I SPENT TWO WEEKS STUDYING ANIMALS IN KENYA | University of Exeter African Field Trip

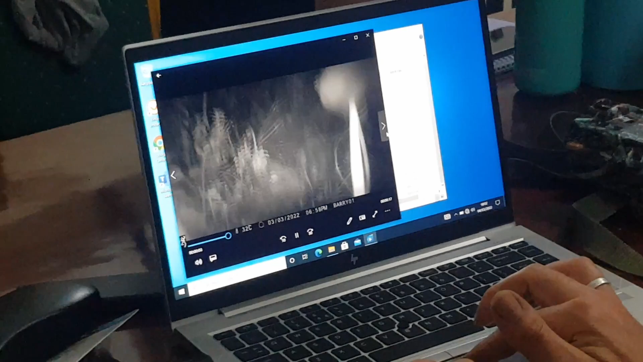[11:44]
Later that night, we were checking our camera trap that we'd put up in Naivasha, and we saw something pretty amazing.
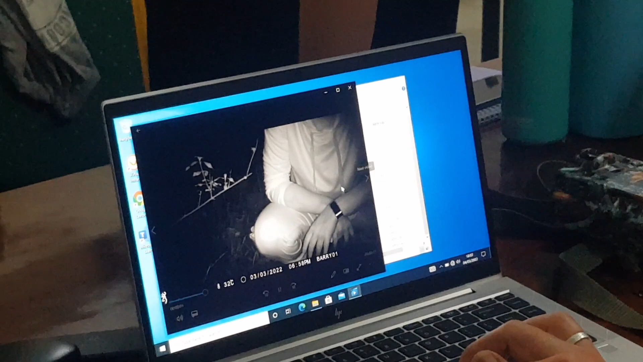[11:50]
Is that a leopard? Is that a hyena?
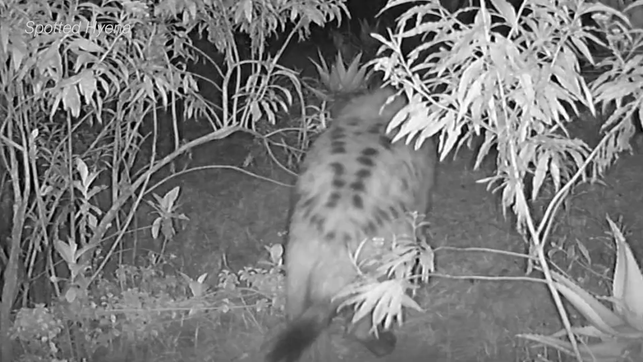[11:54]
Oh my goodness! A spotted hyena, first video!